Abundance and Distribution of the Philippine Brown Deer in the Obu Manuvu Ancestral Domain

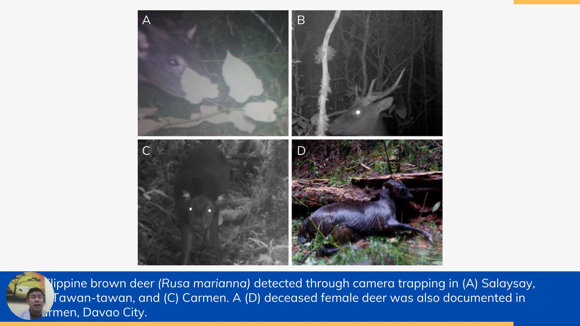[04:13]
and another female deer in Carmen, figure C. Sadly, we also recovered a deceased individual strangled to death by a nylon trap mounted in Barangay, Carmen.